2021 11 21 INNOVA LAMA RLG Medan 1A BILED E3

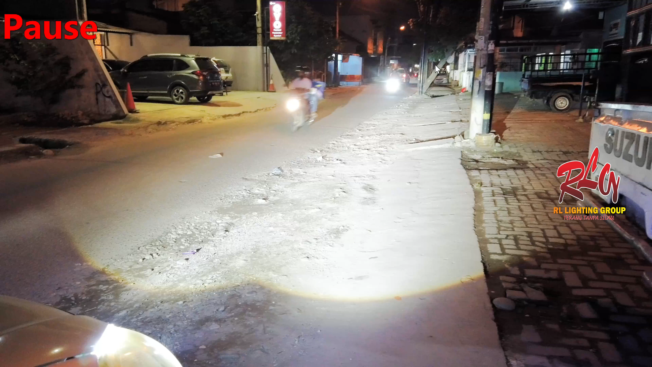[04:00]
Sorotannya Jauh Ya walaupun Gak sejauh Gak sejauh Dan selebar Yang model Surprise laser Karena memang ini Bukan Surprise laser Dia hanya Satu lampu Di dalam Projectornya Tidak ada dua Jadi satu Satu untuk dekat Dan itu juga Satu untuk Lampu jauhnya Jadi Two in one One in two One in two Jadi satu Untuk dua Wow Ini aja pun Sudah hasilnya Sudah terang ya Kenapa kok harus Pakai LED
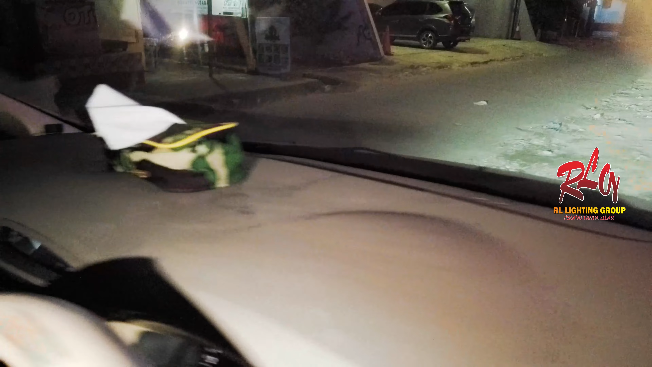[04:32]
Banyak pakai LED Karena LED ini dipakai Bahasanya Sekali pakai Sekali beli